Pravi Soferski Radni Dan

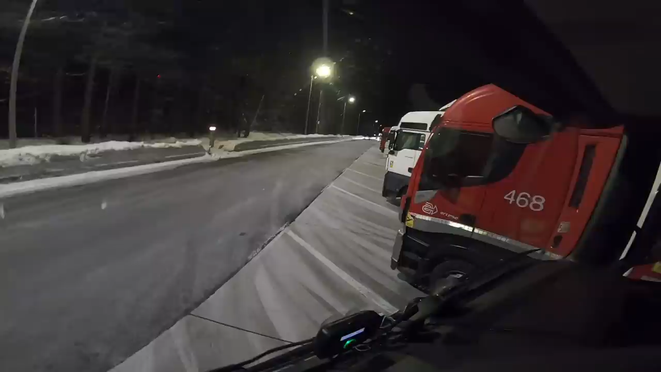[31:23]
Ovo je parking No Blach. Jedan od većih parkinga u Austriji.